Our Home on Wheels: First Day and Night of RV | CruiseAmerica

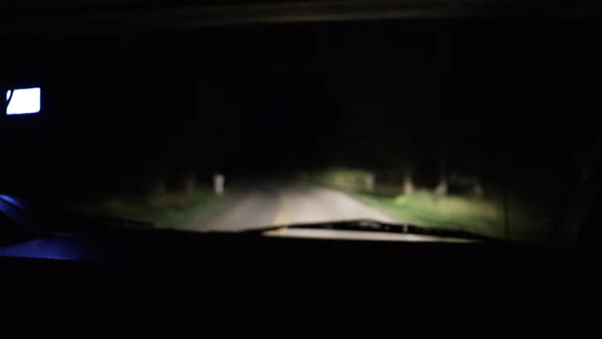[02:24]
we are definitely going down some like very creepy road but it says we're about five minutes away so hopefully we get there soon because as you can see it's like almost like pitch black in the distance um so we're definitely ready to be somewhere a little safer and sound uh to rest up for the night for the big day tomorrow at our first stop okay we finally made it to our campsite
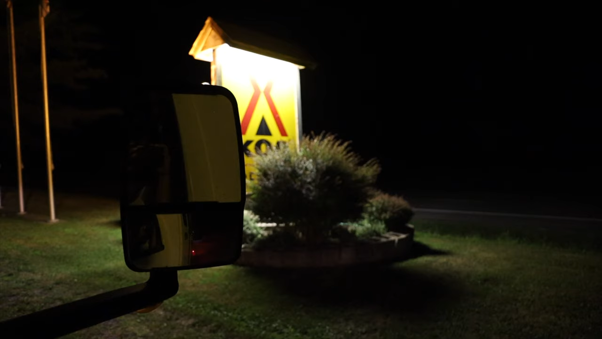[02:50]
uh koa right that's how you would say it yeah sounds about right uh resort so here we go
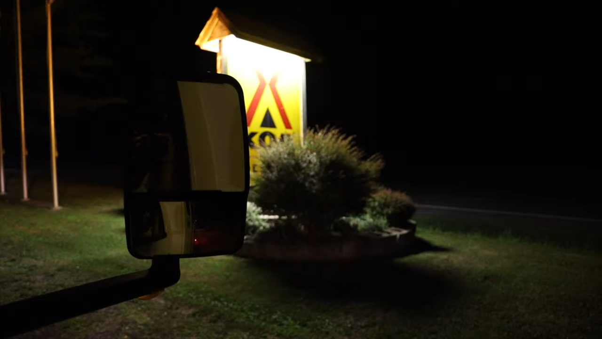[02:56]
go in
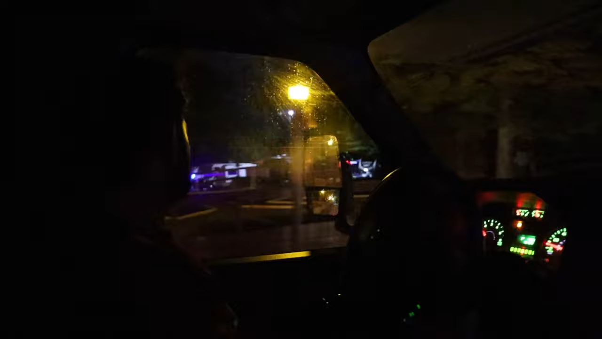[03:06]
looks like it's popping over there okay